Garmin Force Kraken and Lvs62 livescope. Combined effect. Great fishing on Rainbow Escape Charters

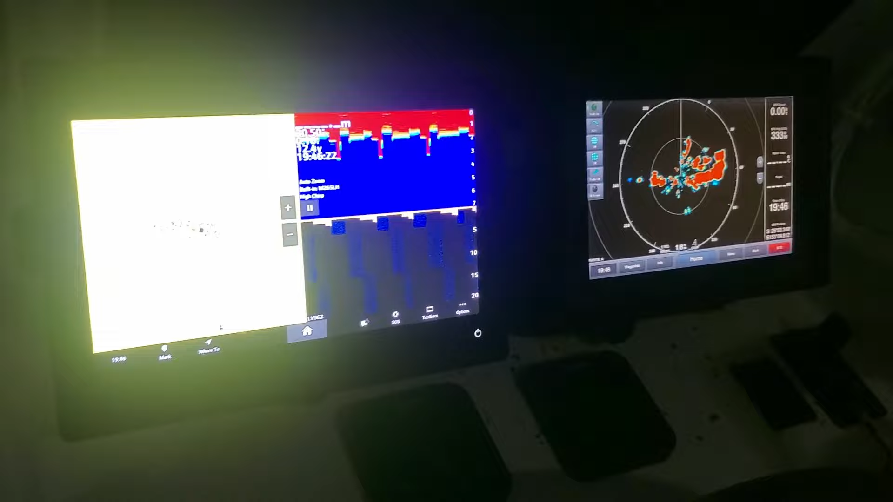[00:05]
okay here I am I've set up the crack controlling motor with the live scope I've got my 7410 here with the radar I've got my
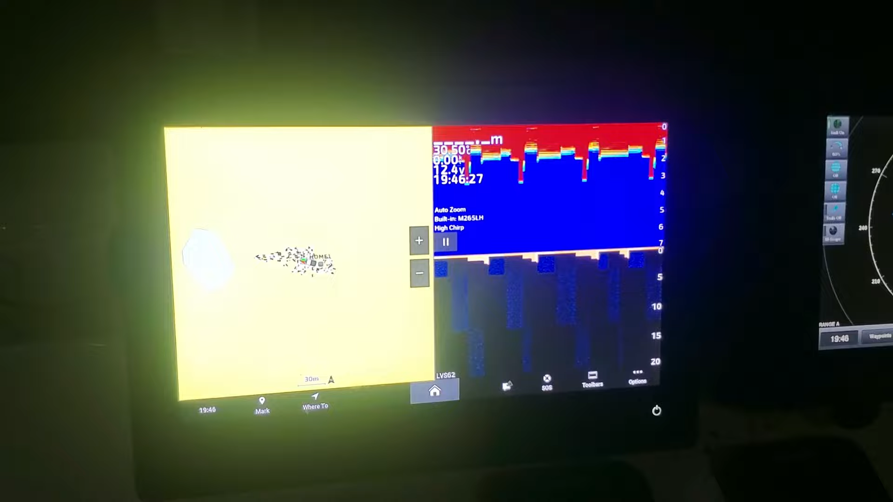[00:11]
8412 here with everything else set up to it we've got the the GPS we've got the traditional
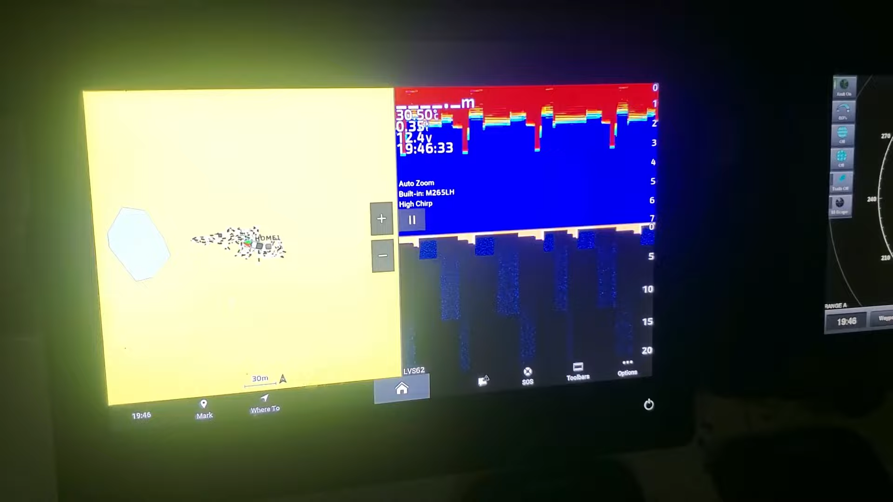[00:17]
sonar I'm using down view here now if I flick over here press home I can go sonar it's a live scope have a look at what's going on and then I've also
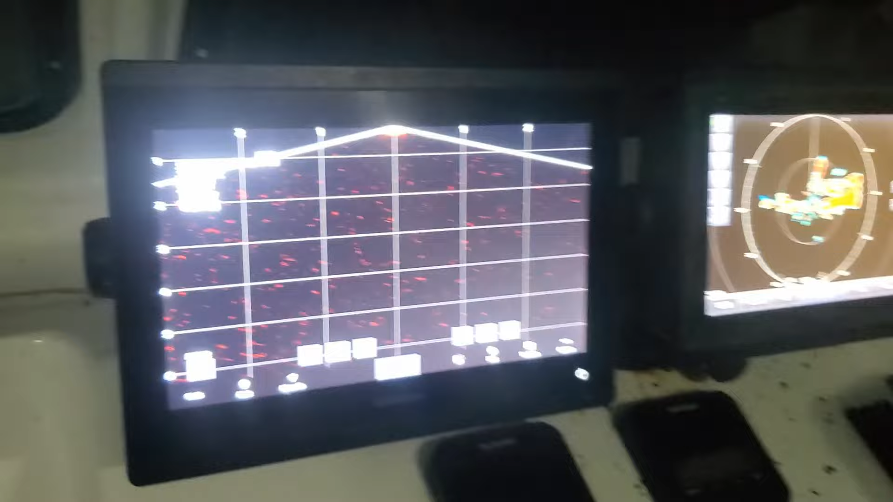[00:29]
hooked that up if you look over here to my tablet all right
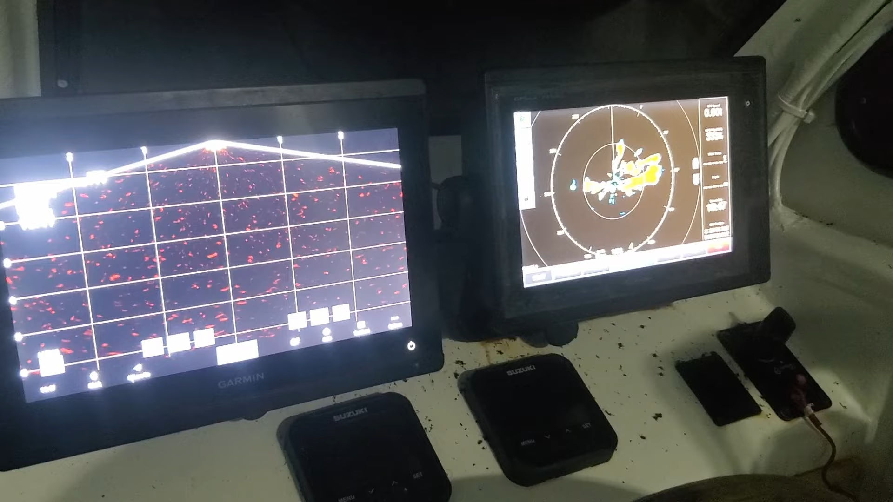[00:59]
right let's do it okay and here we are first sea trial I got the Kraken out I
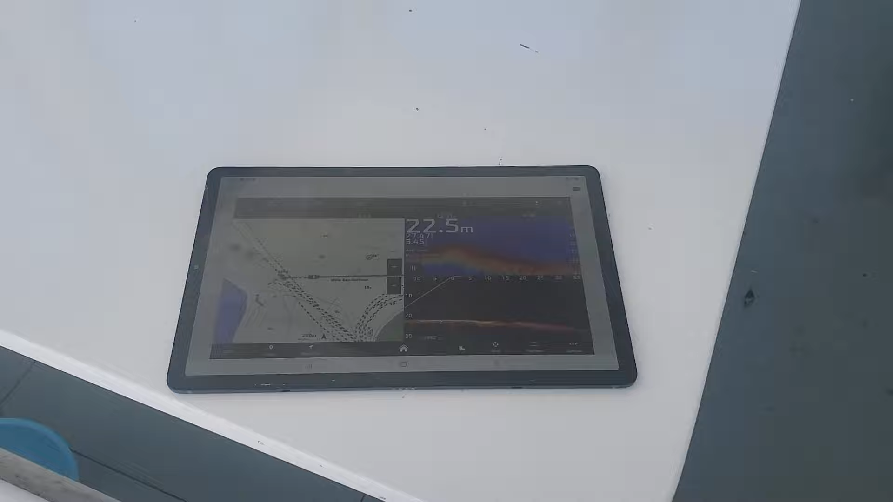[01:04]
On screen: depth 22.5 m
came out tried a bit of spot lock I connected to my device and I I've been here playing with it and I actually
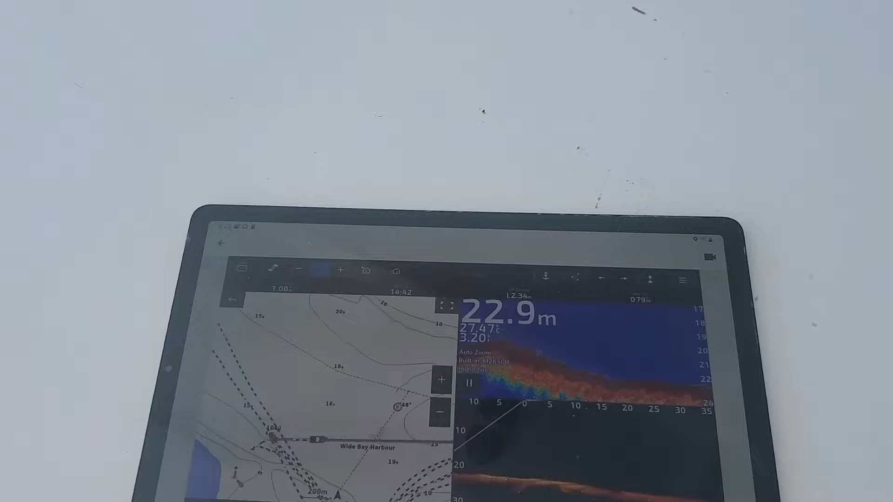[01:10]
On screen: depth 22.9 m
decided to see if it'll take me over this mark here so I just press the mark
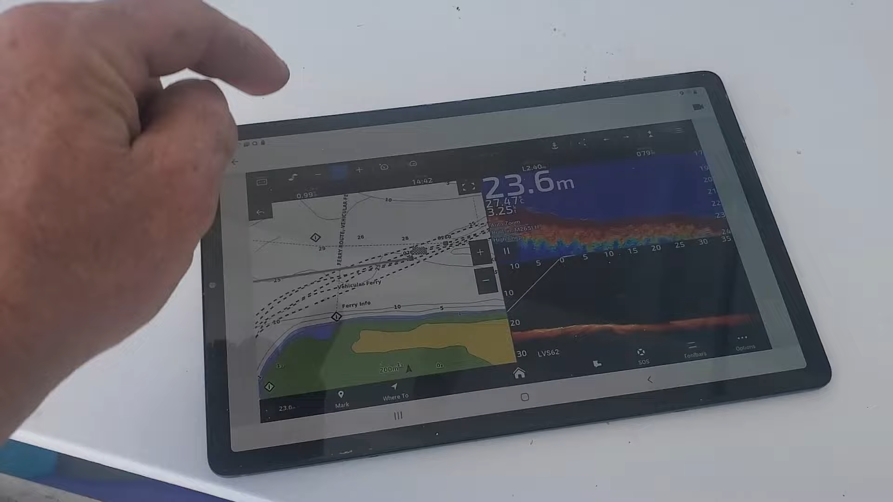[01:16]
On screen: depth 23.6 m
said go to and she's taking me over there we're doing it it's
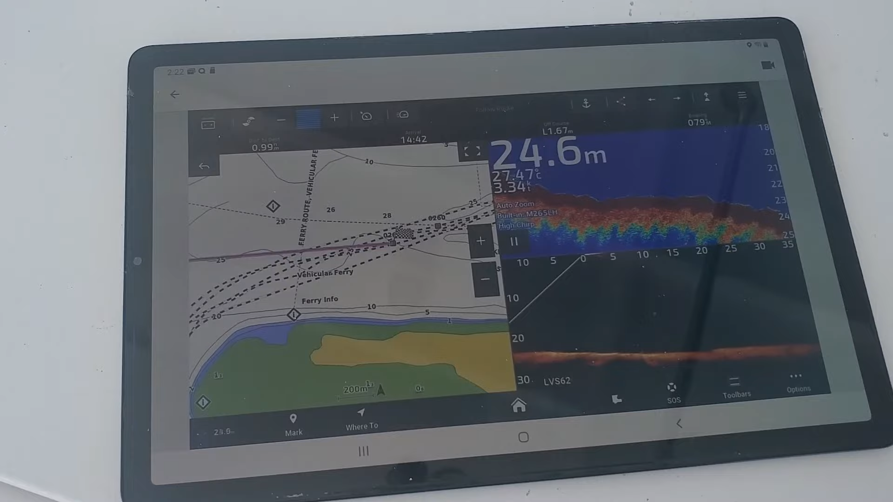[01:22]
On screen: depth 24.6 m
about a mile to go I don't know what speed we're doing but
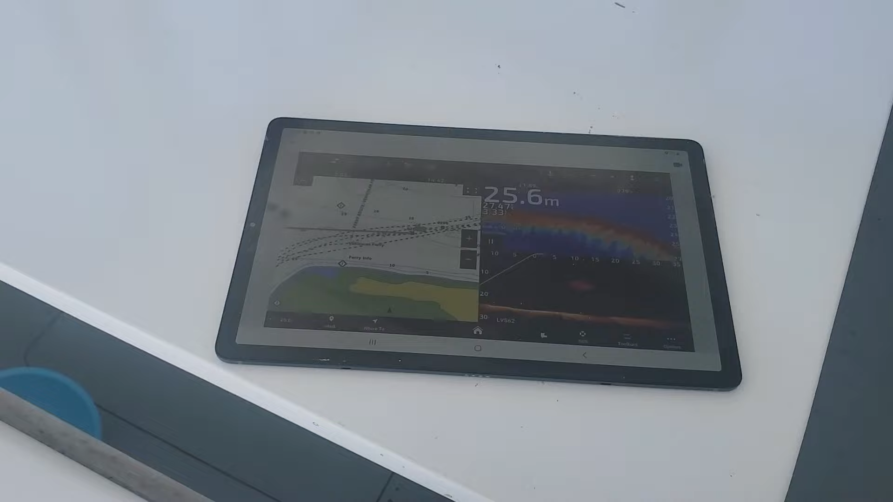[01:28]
On screen: depth 25.6 m
um you can see there's a fish on the live scope got my other stuff here but Aiden up the front just checking out the mount